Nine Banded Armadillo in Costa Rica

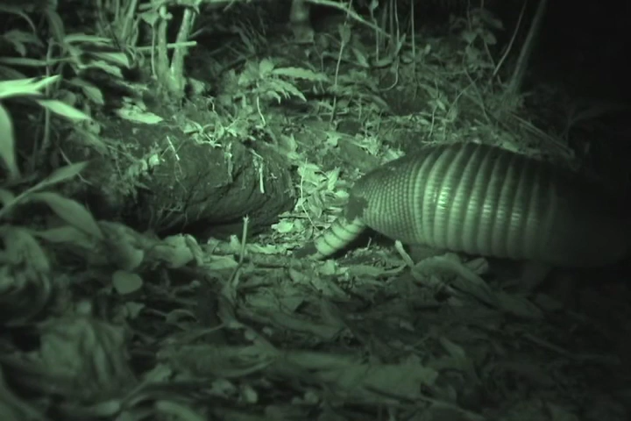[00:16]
Obviously, they have a good sense of smell.
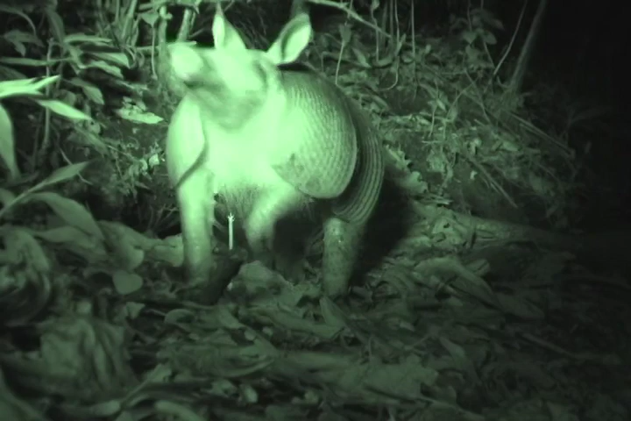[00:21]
Armadillos are adapted for finding food on the forest floor.
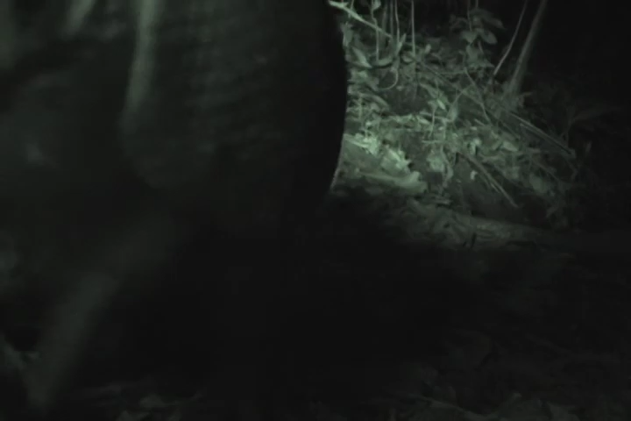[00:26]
They use their snout like a shovel to dig up a goodie like a worm.